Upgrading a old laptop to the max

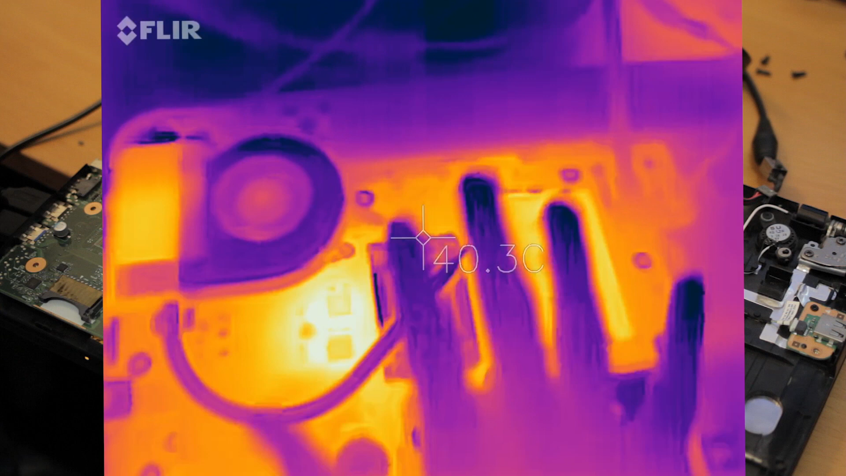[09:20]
On screen: spot 40.3°C
So, I was looking at the ways to try to improve cooling and one of them is just leave the bottom facing open like this and have it all open. And while it does increase the risk that something comes and messes this up, it does improve cooling quite a bit because this fan can just suck air. Now, if we take a look at the motherboard, we can kind of get a feel of where stuff is happening. So, here's a look at the thermal cameras of what's happening. We have some little chips in here.
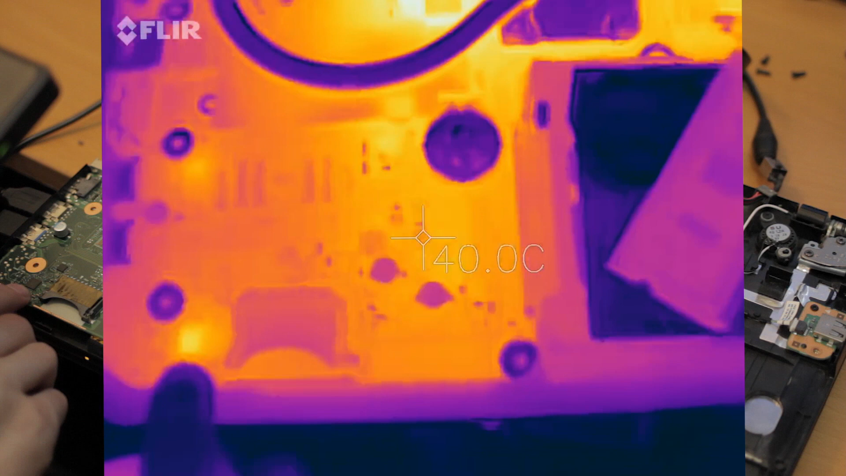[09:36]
On screen: spot 40.0°C
It wouldn't surprise me, this guy's probably doing, I guess audio seeing its position, maybe SD card slots.
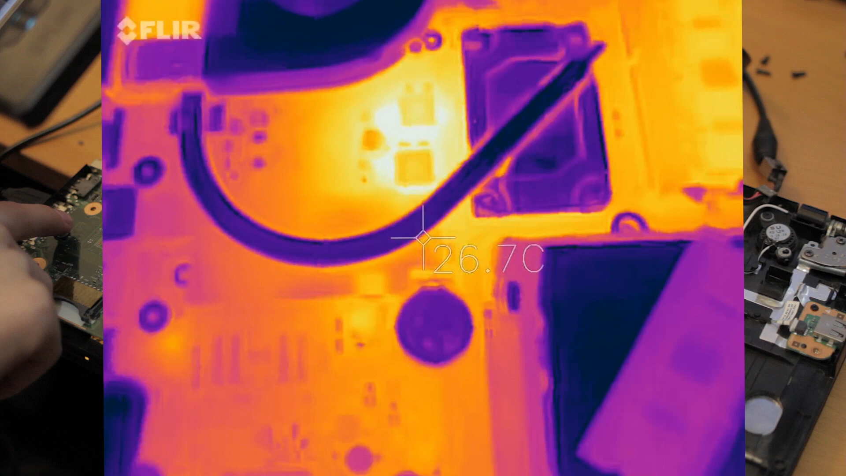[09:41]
We've got another little chip on the other side right here. We got a few power deliveries here. This is probably the main CPU power next to the CPU here that's getting quite toasty. Looking at it, it appears to be in like the 50 something. So, that's not an issue, just warm. Back of the CPU, those attempts are wrong because it's metal and shiny. Looking at the actual heat sink itself, we're seeing in the 40.
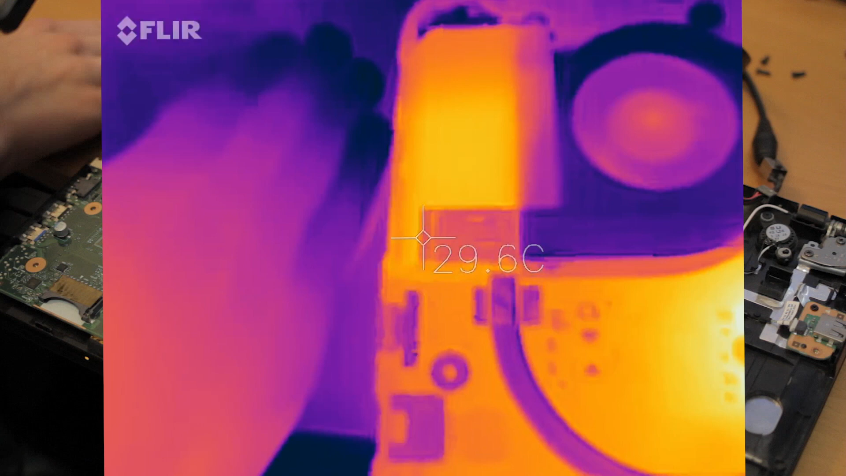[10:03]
On screen: spot 29.6°C
So, the air coming out here is reasonably warm, but because the fan isn't being blocked, it can get rid of the heat.
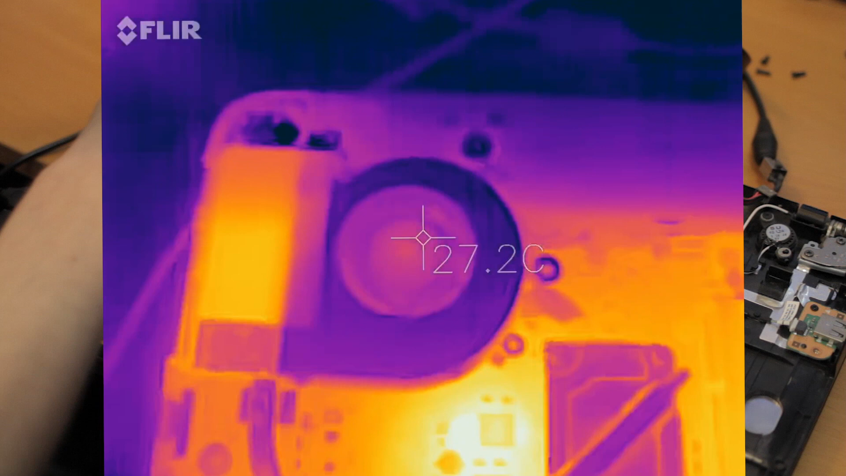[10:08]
On screen: spot 27.2°C
And there's a relatively reasonable sized heat sink, especially for these chips aren't that high of a power. See the ram makes a little bit of heat.
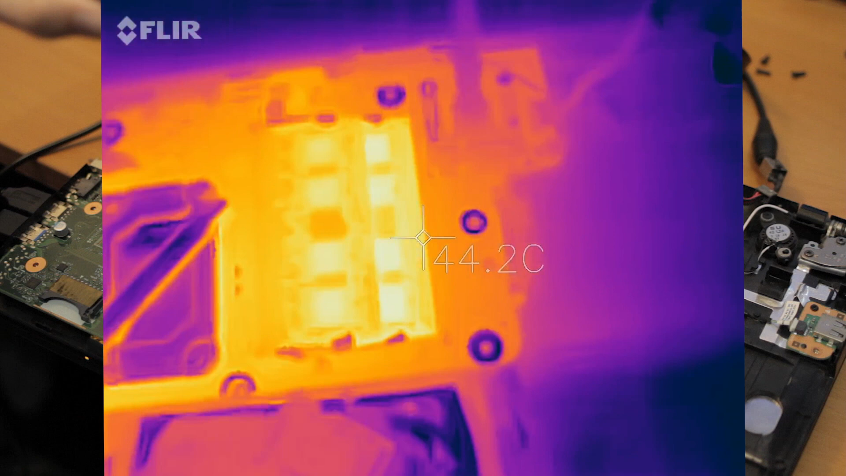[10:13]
On screen: spot 44.2°C
So, that's an interesting look at the heat. SSDs making a tiny bit.
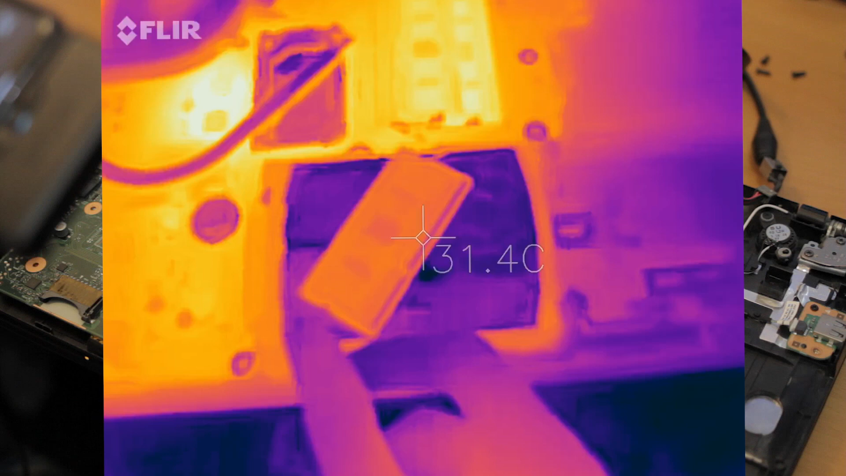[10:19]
So, that's a little interesting look at improving thermals.